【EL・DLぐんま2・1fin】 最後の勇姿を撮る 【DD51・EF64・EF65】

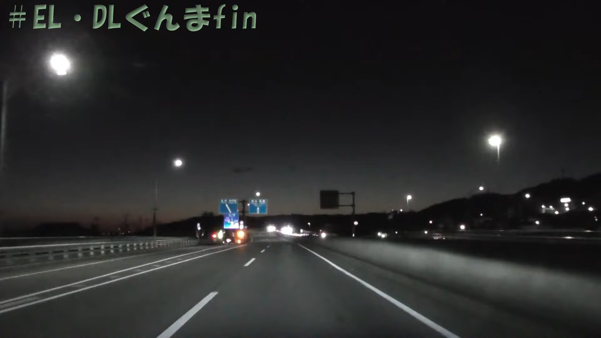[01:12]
右側が安中駅付近ですね。今安中の、市街地走ってます。時刻はね、5時40分ですね。
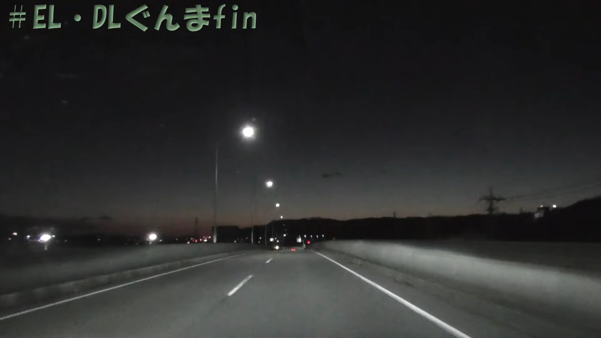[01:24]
もうすぐ撮影地に着きます。